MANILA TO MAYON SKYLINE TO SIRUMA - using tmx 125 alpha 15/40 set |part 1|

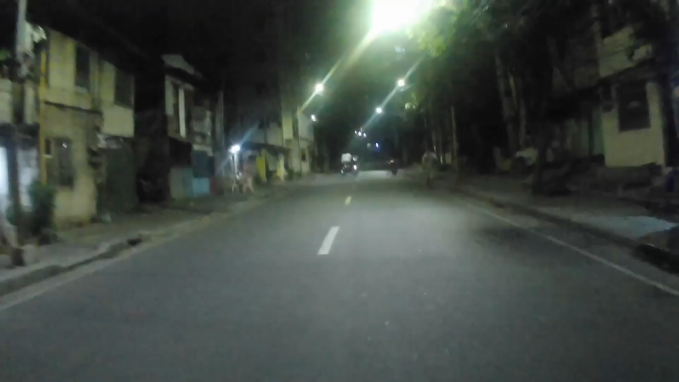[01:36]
So, payapa pa yung kalsada ngayon, no? Sabado ngayon ng, ano, sabado ng madaling araw.
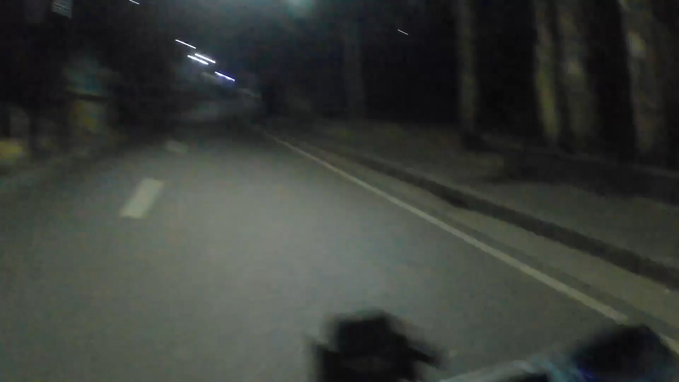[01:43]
Sakto sa bigat, kaya all goods lang yan. Side mirror, check. Yan.
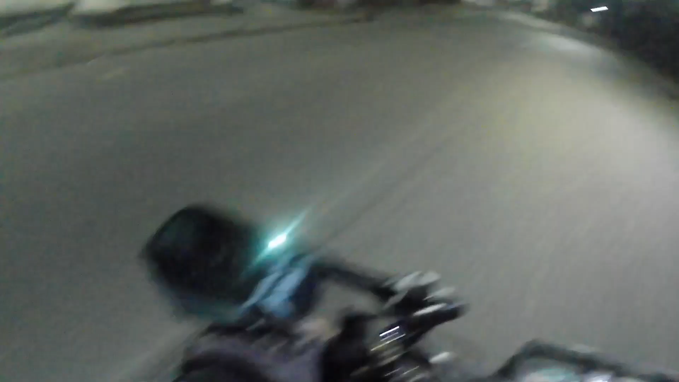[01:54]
Dito kailangan kita natin nasa likuran.
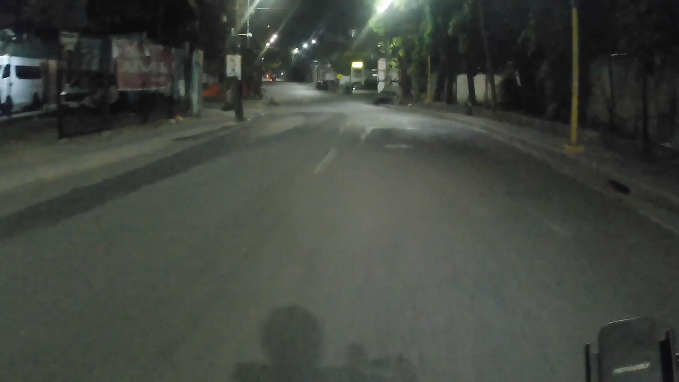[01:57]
Preno. Okay, goods. Hulihan, okay. Ganda ng ano, clearance. So, mayroon mga kasabwat, i-update ko na lang kayo. Kapag ka nasa maliwanag na tayo, kasi dito, wala pa naman tayong masyadong ano. Focus muna tayo, lalabas tayo ng EDSA. Then, dire-diretso na yung biyahe natin.